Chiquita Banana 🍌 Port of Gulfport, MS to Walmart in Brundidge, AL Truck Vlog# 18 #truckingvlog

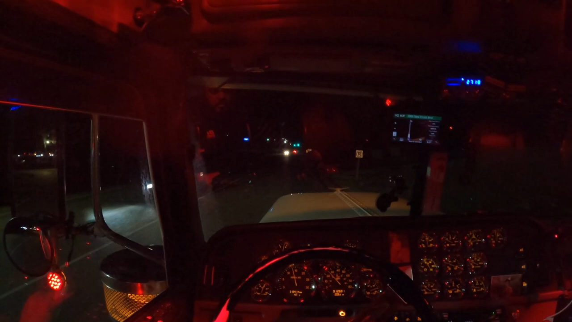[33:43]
We were just here last week. Nothing special. There's a little line out there. Oh man, about four or five trucks out there. Ooh. Hopefully it's not gonna be that long.